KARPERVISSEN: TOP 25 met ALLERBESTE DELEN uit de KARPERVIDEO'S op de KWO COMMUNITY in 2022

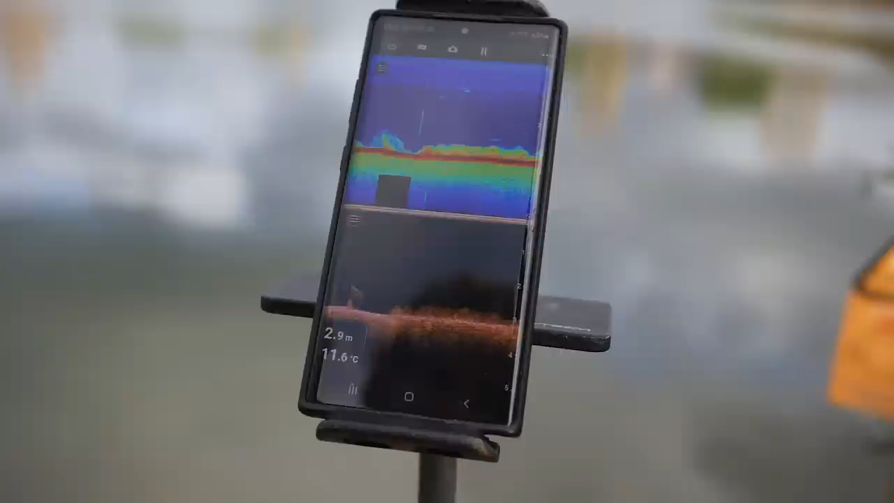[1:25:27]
On screen: depth 2.9 m, water 11.6°C
Hier staat allemaal bodemwier. En nu is die weer zuiver.
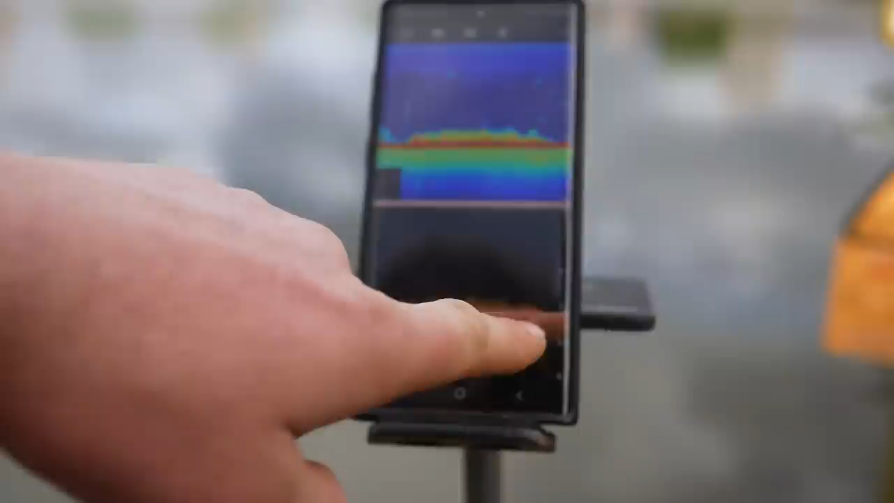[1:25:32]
Dus hier zie je een duidelijk harde, zuivere bodem. Dat was een dikke vis. Goh, een hele hoge vis. We gaan nu kijken of we meer kunnen vinden om de richt te droppen.
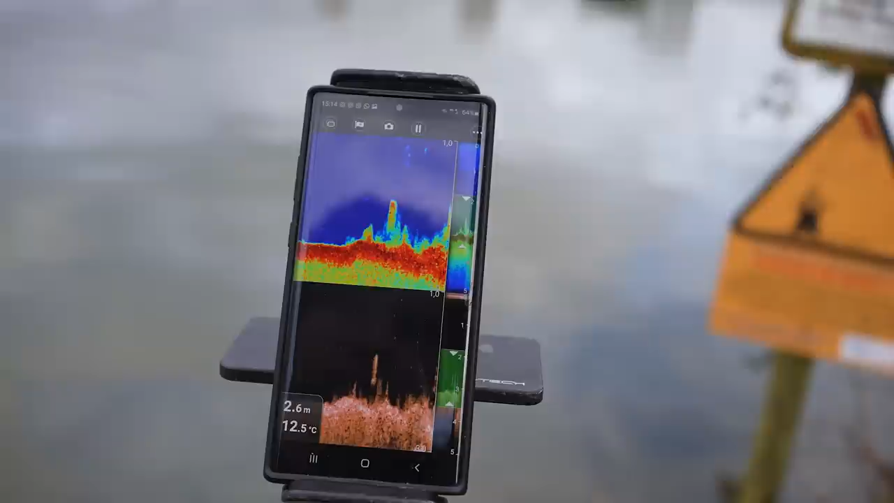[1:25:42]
On screen: depth 2.6 m, water 12.5°C
Oh, weer mooi. Oh, allemaal vissen, zie je? Ik wil een geultje zien. Ja, ik heb hem gedropt. Kijk eens, hé. Daar heb ik hem gedropt. Precies waar die afloopt. Om die vissen heen.